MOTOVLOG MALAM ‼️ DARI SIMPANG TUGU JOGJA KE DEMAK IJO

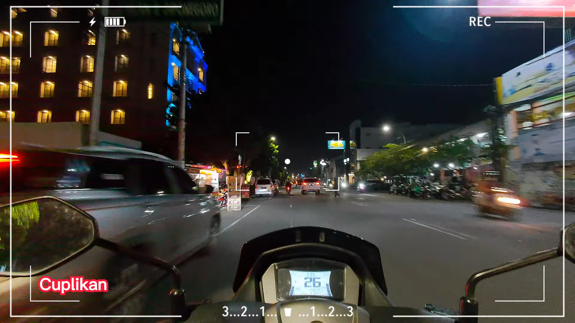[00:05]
kemudian di sebelah kiri ini ada hotel, brand senyum hotel,
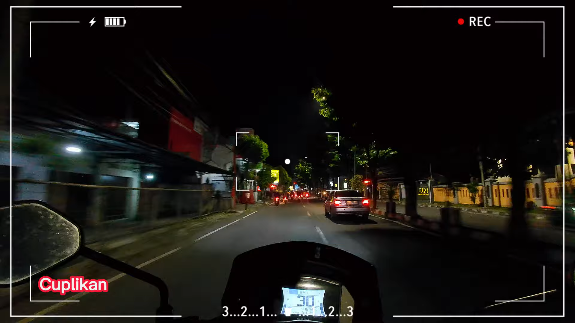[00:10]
semoga video ini bermanfaat teman-teman, untuk teman-teman semua yang tangan sama Jogja, melewati jalan-jalan yang mungkin dilewati tempatan patran, kalau ke kiri masuk ke titik bumi, kalau ke kanan masuk ke jalan kabupaten, ke arah RSA UGM ya teman-teman, kita lurus masih ke arah barat,
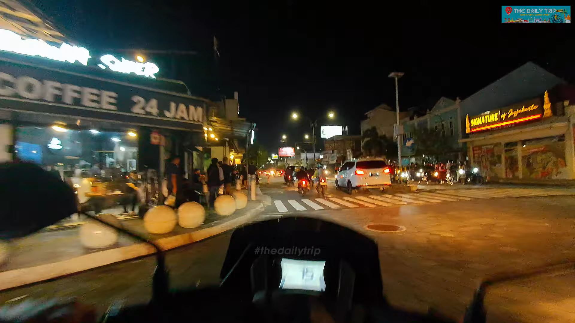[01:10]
Oke teman-teman, di video kali ini kita motoran malam hari di kota Jogja, kita mau melihat situasi kota Jogja di malam hari, kita tadi start awal, teman-teman pasti sudah tahu, di Tugu Jogja.
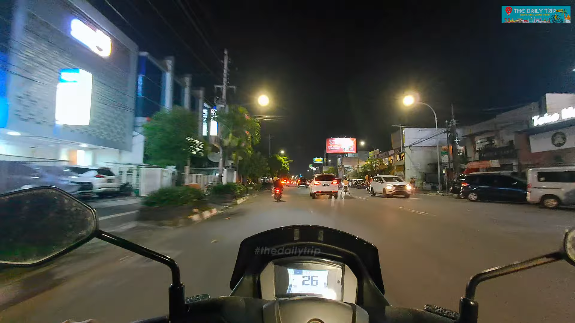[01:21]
Sekarang kita berada di depan Pasar Kerangan teman-teman, kita mengarah ke arah barat ya, kemudian di sebelah kiri ini ada hotel, Grand Senyum Hotel. Oke, sebelum video ini kita lanjutkan, jangan lupa teman-teman yang belum subscribe, bisa subscribe channel The Daily Trip, like dan share video ini sebanyak-banyaknya.
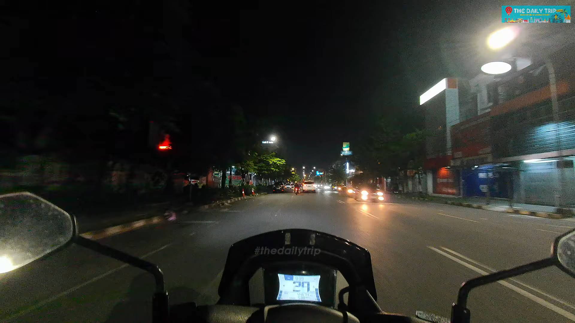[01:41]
Oke teman-teman, kita lanjut mengarah ke arah barat, ini sebelah kiri ini ada bangunan tinggi, ini adalah Kastuku Hotel. Nah, kita sekarang berada di jalan Pangeran Diponeboro ya teman-teman ya, wah ini ada Resto Burger King. Kemudian kalau ke kanan itu masuk ke jalan arah ke Pasar Kerangan bagian sebelah utara ya teman-teman ya, atau belakang ya.
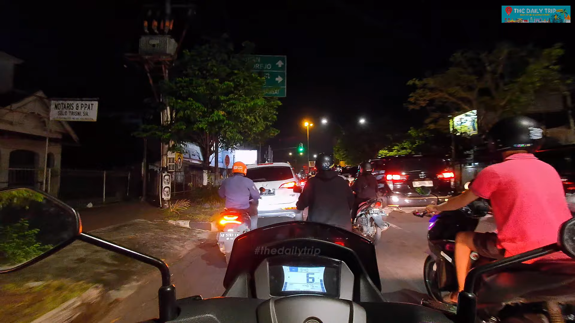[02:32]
Oke, kita lanjut, kalau ke kiri itu ke arah Samsat Kota Jogja, itu daerah Ngampilan. Kemudian kalau ke kanan masuk ke jalan Magelang ya, ke arah Magelang tentunya. Oke, kita terus lurus teman-teman, mengarah ke arah barat, masuk di jalan Kiai Mojo. Oke, sebelum video ini kita lanjutkan, jangan lupa teman-teman yang belum subscribe, bisa subscribe channel The Daily Trip, like dan share video ini sebanyak-banyaknya.
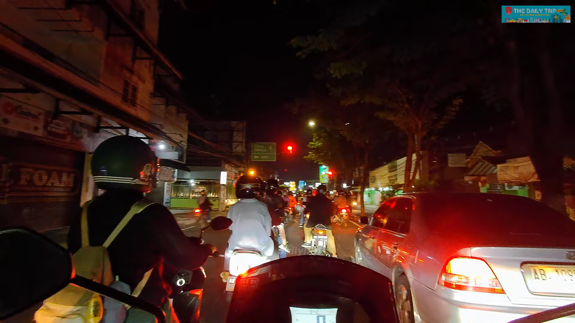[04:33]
Itu kalau ke kiri, masuk ke jalan Hoscopro Aminopo ya. Ke arah Piro Belajan. Begini situasinya malam hari teman-teman. Oke, hijau lanjut. Ini Pertigaan Jati Kencana ya teman-teman.
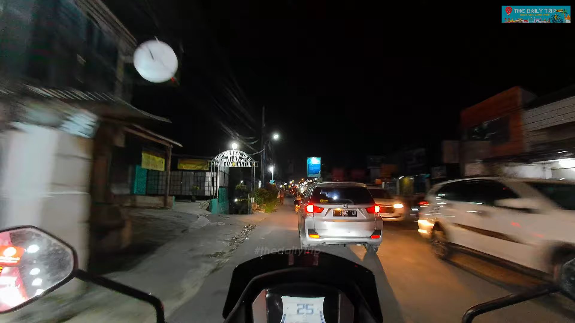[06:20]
Teras ini memang jalannya enggak begitu lebar teman-teman. Jadi, kalau pas weekend. Wah, macetnya minta ampun. Sorry ya teman-teman ya. Habis. Ngomong terus soalnya.
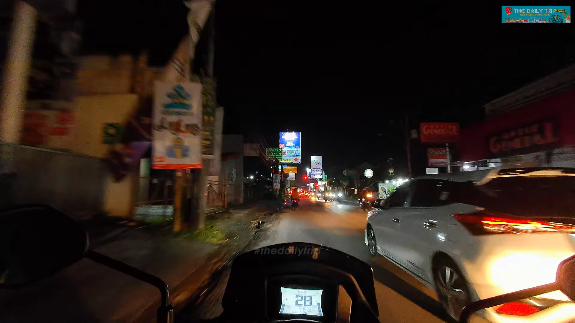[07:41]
Lalu, di depannya ada perempatan Patran teman-teman. Kalau ke kanan itu masuk ke jalan Kabupaten ya. Perempatan Patran. Nah, ini. Ini belum juga diperbaiki. Atau mungkin ini enggak tahu nih. Tanggung jawab siapa nih. Jadi, kalau hujan, itu pasti sini menggenang air. Pasti itu. Akan jadi genangan air ya teman-teman ya. Karena itu jadi jalannya rusak. Rusak terus.
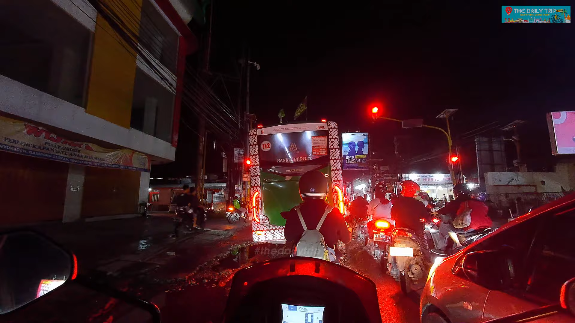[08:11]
Dan semakin rusak ya berlubang. Tambah digenangi air teman-teman. Nah, supaya mungkin bisa diperhatikan. Untuk pihak-pihak yang berwenang. Oke, ini perempatan Patran. Kalau ke kiri masuk ke titik bumi. Kalau ke kanan masuk ke jalan Kabupaten. Ke arah RSA UBM ya teman-teman ya. Kita lurus masih ke arah barat. Masih di jalan Godian ya. Godian yang kilometer rendah. Kilometer empat setengah ini teman-teman. Yang sebelum ring road ya.
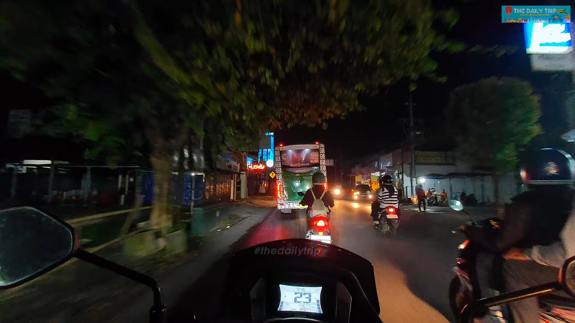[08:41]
Jadi ini situasinya. Ini kita dari tadi lurus ya. Enggak belok-belok ya. Dari tubuh Jogja. Kita nanti mau berakhir di Perempatan Demak Ijo teman-teman. Ring road Demak Ijo ya. Kita mau nyalip nih. Nah, Jogja-nya. Oke. Kita lanjut. Masih mengarah ke arah barat. Ke arah barat itu sampai Godian itu sekarang banyak sekali ya teman-teman ya. Daerah Nanggulan itu tempat wisata atau tempat ini ya.
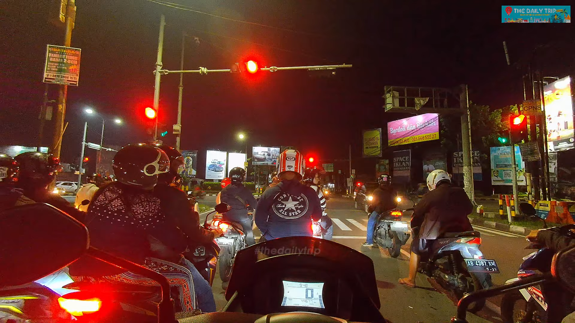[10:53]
Kita sambil menikmati Pengamen jalanan dengan teman-teman. Di perempatan jalan. Berdian ini yang kembali.